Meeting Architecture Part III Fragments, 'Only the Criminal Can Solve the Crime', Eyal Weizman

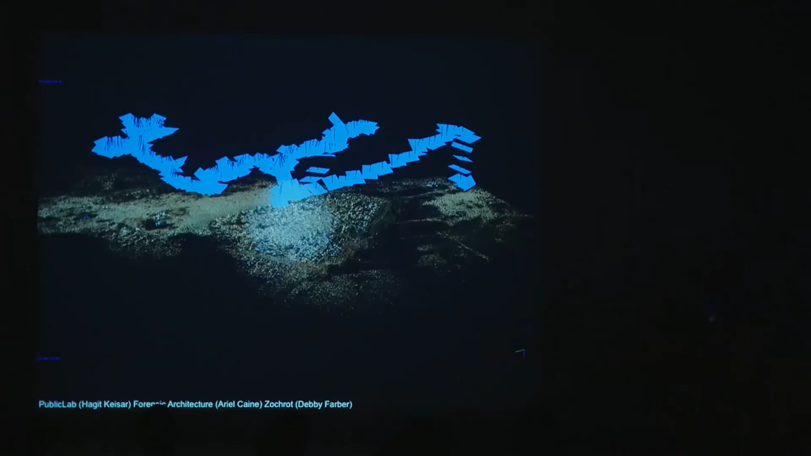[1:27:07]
So these are the location of the kite, and these are the perspective of the kite,
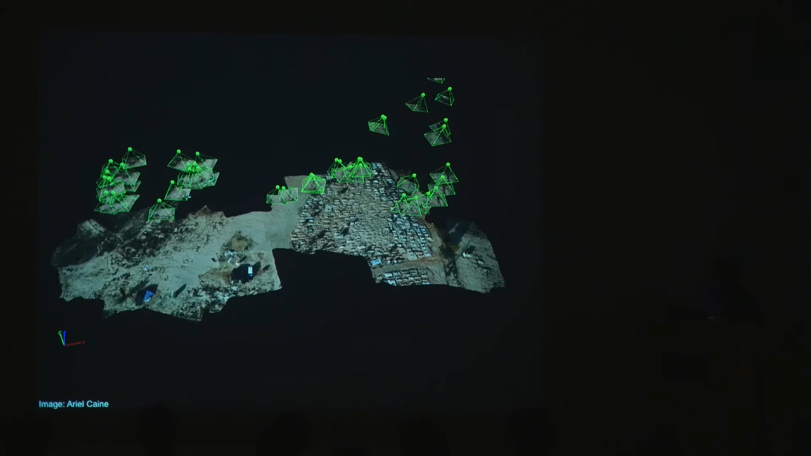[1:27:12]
and you see a three-dimensional object. And you see the difference in resolution that we are able, to generate.